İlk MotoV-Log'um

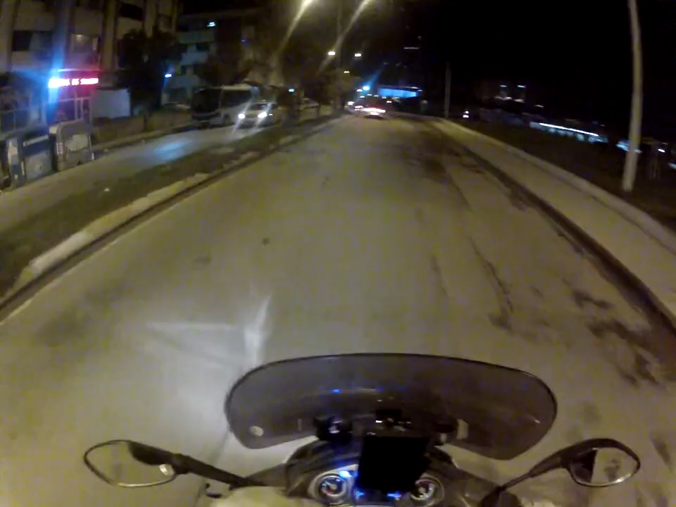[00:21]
Arkadaşlar, kanalıma hoş geldiniz demeyeceğim tabii ki. Ama bu ilk vlogum. Gerçek anlamda, çünkü daha önceki kayıtlarımda ses kaydı alamamıştım. Mikrofonum yok. Mikrofon takmamıştım daha doğrusu. İlk kez mikrofonla video kaydı alıyorum. Başımıza gelenleri, sağımızı solumuzu
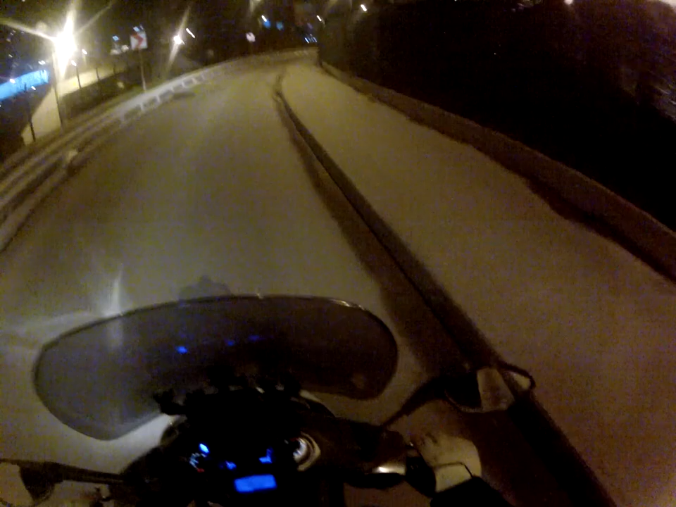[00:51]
anlatırız. Bu arada motorum 83.613 kilometre yazıyor şu an, satılık. Eldivenim bu sıcaklığa dayanmıyor. Şimdiden soğudu elim, altıdan içildi. O yüzden yol boyu 80'i geçmeyi düşünmüyorum.
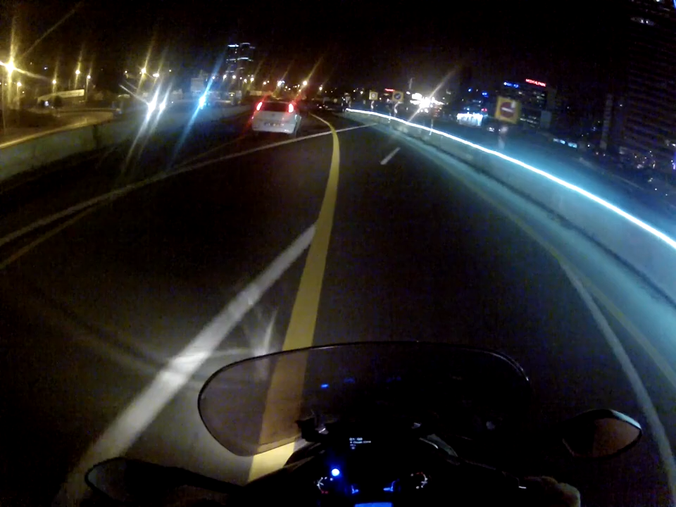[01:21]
Bazen çevirme oluyor. Laps de yapıyoruz. 5 derece. Bir dondu.